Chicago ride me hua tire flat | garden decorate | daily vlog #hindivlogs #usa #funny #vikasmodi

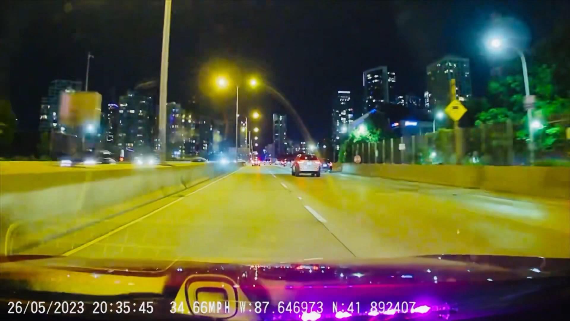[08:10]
इलिनॉइस शिकागो जैसा अब सामने द
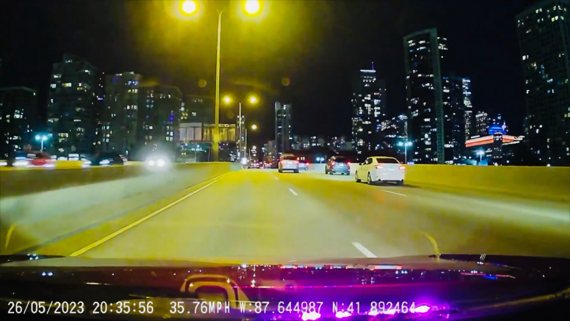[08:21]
गंटे की एक गंटा 15-16 मिनिट की राइट है मेरी जो मुझे मिली और 80 डॉलर मिल रहे थे इसलिए ले ली जैसे आप देख रहे हो अभी आप जैसे मैं सिटी के अंदर एंटर करने जाओंगा ट्राफिक स्टार्ट हो जाएगा यहां पर मतलब बहुत ट्राफिक रहता यहा
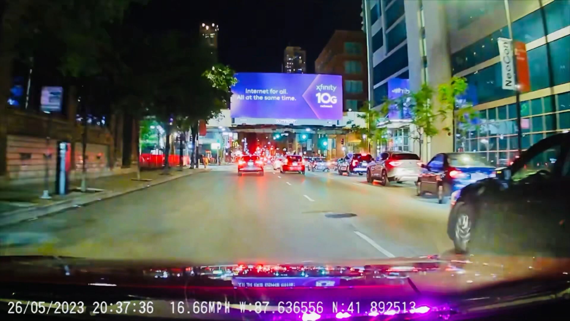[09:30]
दिन में तो कम्प्लिटली पैक होता है इतना जादा ट्राफिक होता है यहां पर
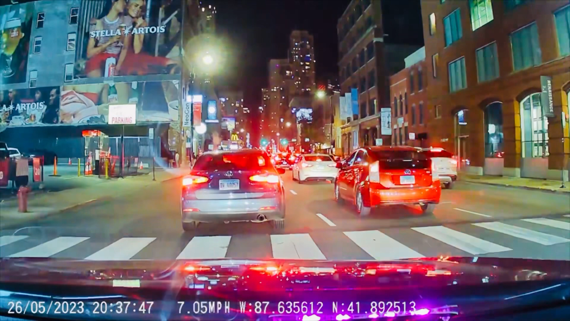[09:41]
और शीकागो में आप आओ तो चल चल के सिटी के अंदर गुमने का बहुत बहुत सारा मतलब अच्छा अच्छा आपकी बिल्दिंग आर्टेक्टेक्चर सब बहुत अच्छा होता है यहां पर आप देख सकते हो मतलब